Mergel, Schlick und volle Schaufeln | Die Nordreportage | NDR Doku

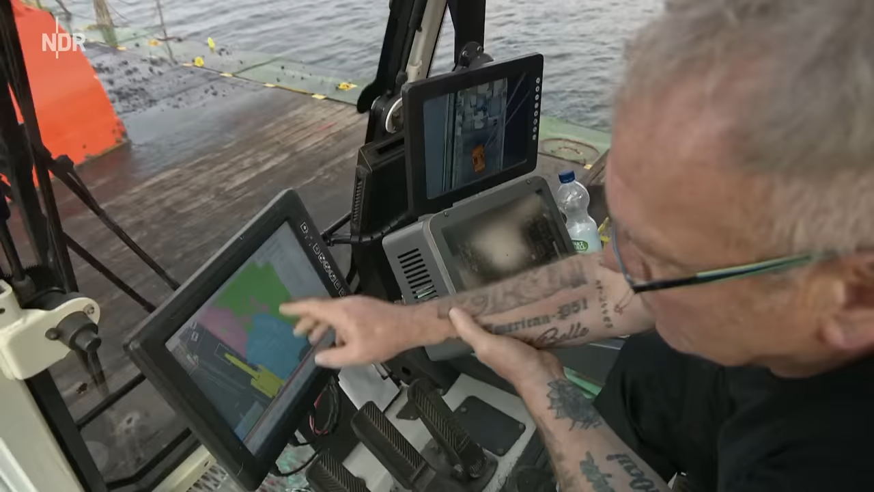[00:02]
Norddeutscher Rundfunk 2021 Reicht eigentlich, wenn ich da drauf gucke.
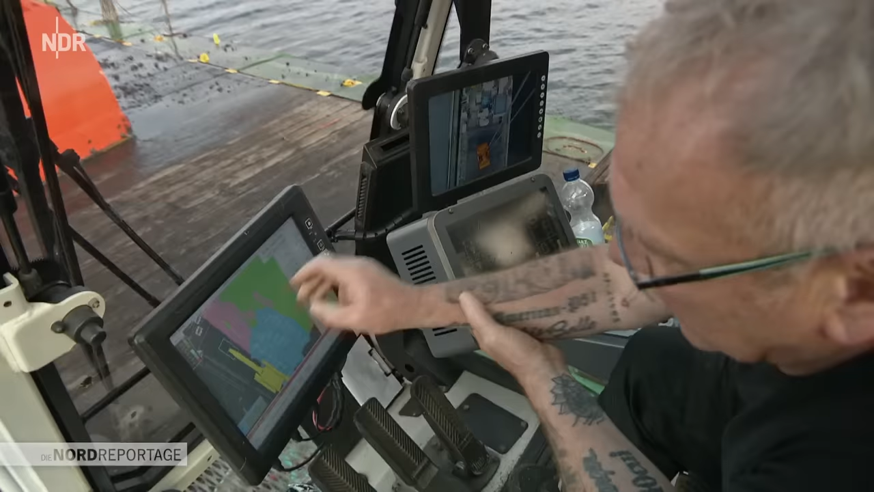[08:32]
Es reicht eigentlich, wenn ich da drauf gucke, aber ich orientiere mich auch nach meinem Seilmarken. Konzentration muss immer da sein.